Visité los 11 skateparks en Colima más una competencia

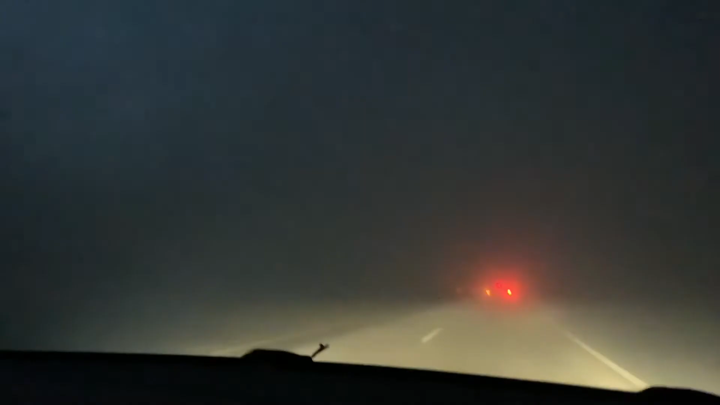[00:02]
En la autopista Guadalajara-Colima nos tocó una tolvanera tan fuerte que tuvieron que cerrar la autopista una vez que nosotros cruzamos la primera caseta. Al final logramos salir de esta sin mayor complicación.